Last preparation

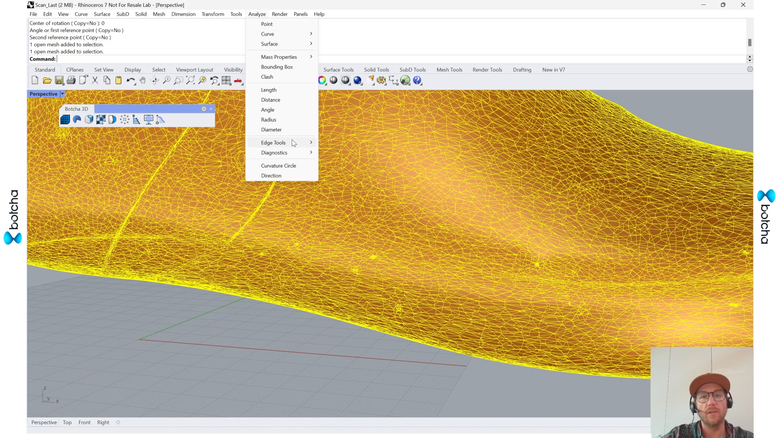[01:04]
analyze edge tools show edges I can see that there's a couple pieces that are not welded or just kind of floating in the scene.
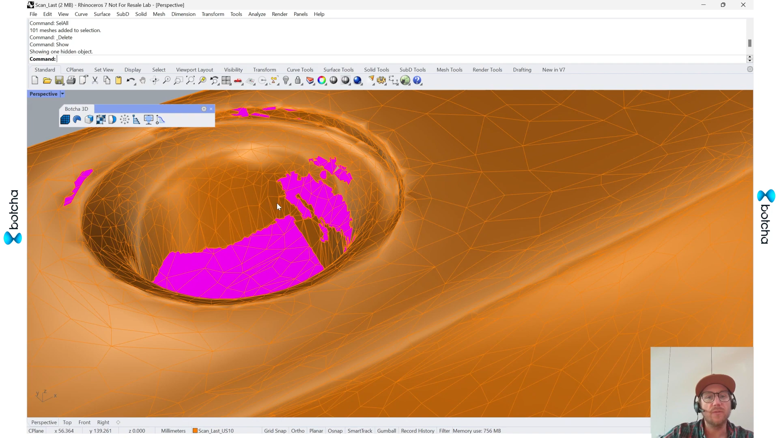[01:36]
And the next thing I want to do is focus on kind of this thimble piece that's pretty common with last but for quad re-mesh it's not so bad it's not so good because it'll try to go inside.
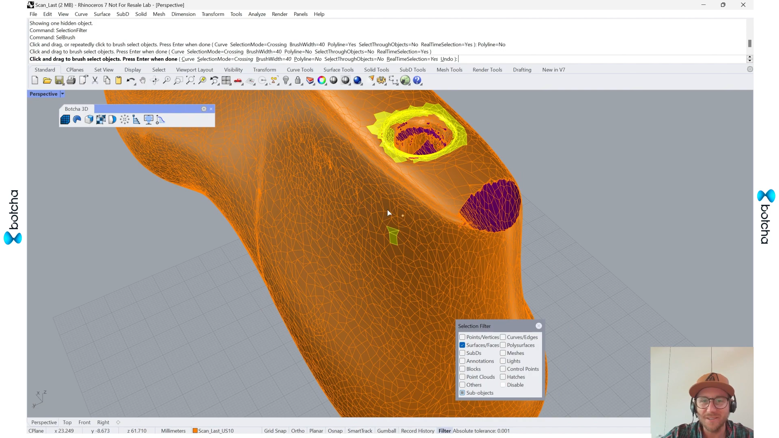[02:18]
But you can see obviously the holes um kind of my selection got a little bit away from me so I can just hold control and kind of avoid those selections.
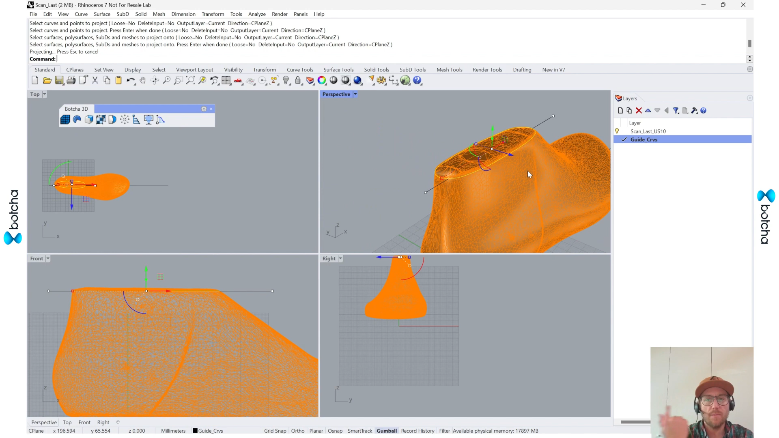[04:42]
And if I wanted to I can make it go lower. And then kind of set it a little differently.
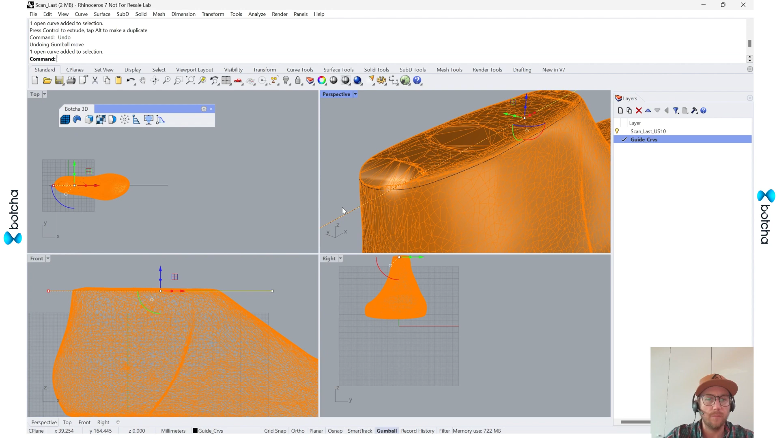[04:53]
I don't need it so I'll delete it. The next will be the kind of top line. And again I'll hit record history. Go to project. Select my mesh.
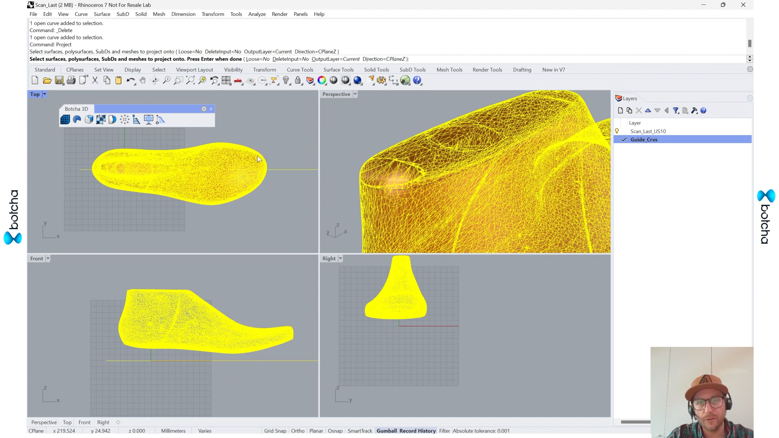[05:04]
And there we go. So this kind of gives me again I'm going to say I'm going to use this as a heel seam and a toe seam.
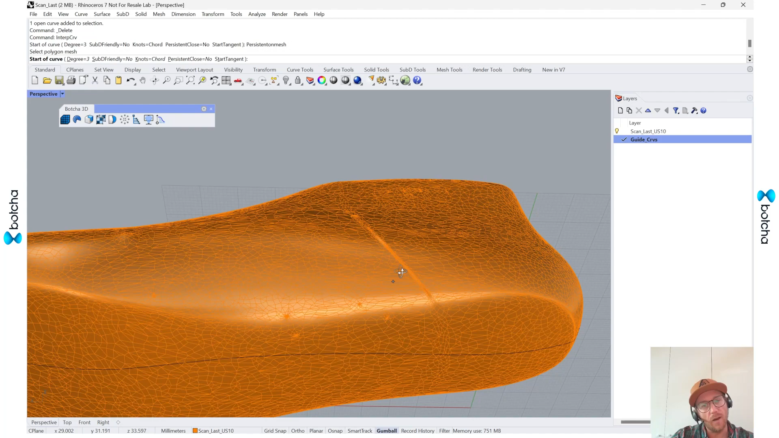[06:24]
But mainly I like to use the environment to kind of find this especially for this feather edge where where that kind of where I need to kind of place my points. So I'll go around. Be placing my points.
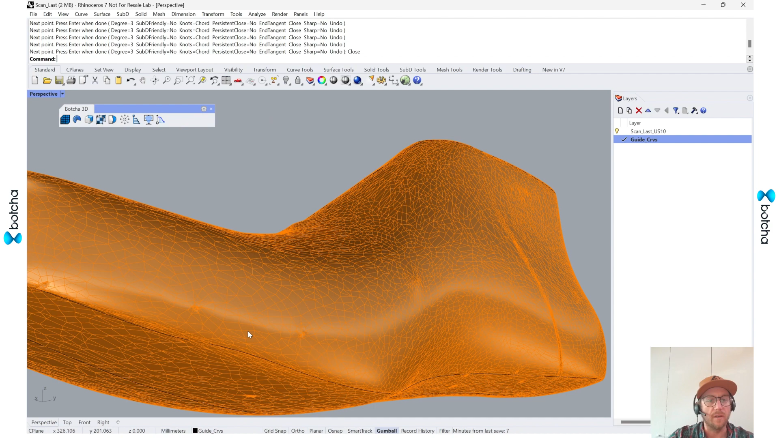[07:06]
So if I turn off my scan you can see that we kind of have the the curves the outline curves of what we would need.